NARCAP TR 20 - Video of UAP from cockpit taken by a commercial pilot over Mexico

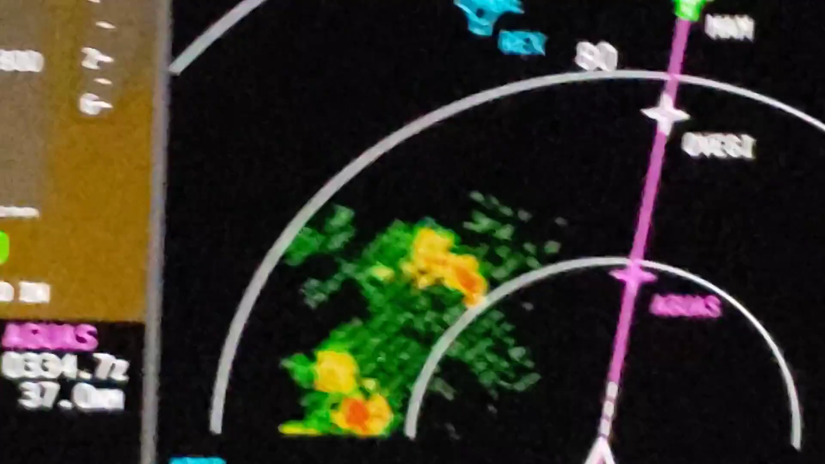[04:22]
there's weather about 40 miles off our left wingtip where this thing seems to have disappeared